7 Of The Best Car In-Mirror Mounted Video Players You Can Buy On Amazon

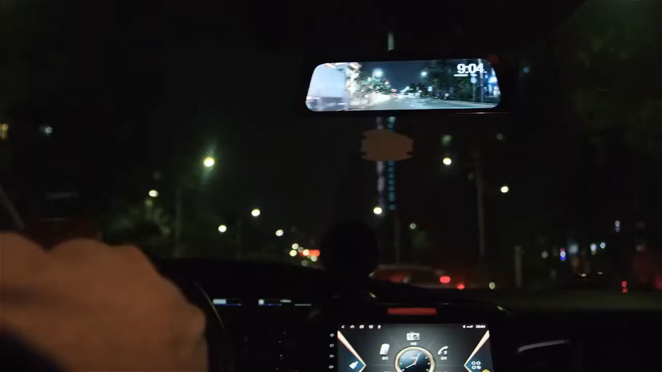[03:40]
V5 Pro utilizes the full laminated screen to ensure a crystal image without glare even under the intense sunlight.